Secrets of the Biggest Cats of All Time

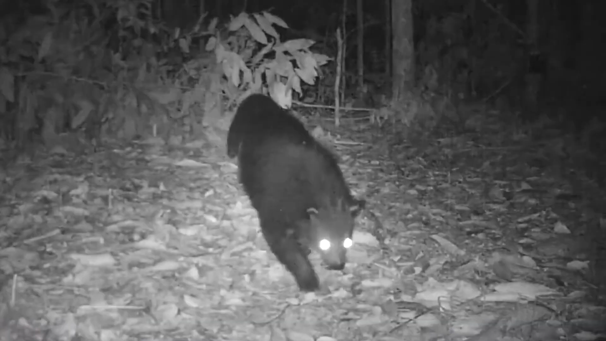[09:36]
his is not just an ornament but a real tool binturong